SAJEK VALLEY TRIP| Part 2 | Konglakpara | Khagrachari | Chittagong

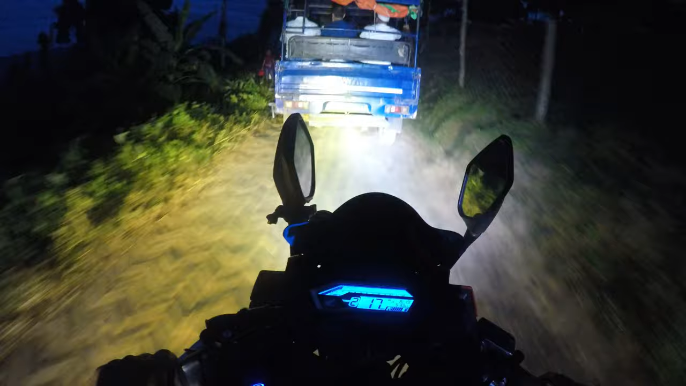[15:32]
তো সামনে একটা জুসের স্টোর দেখলাম, সো জুস ট্রাই করবো, পেঁপে জুস। এখানেও জ্যাম,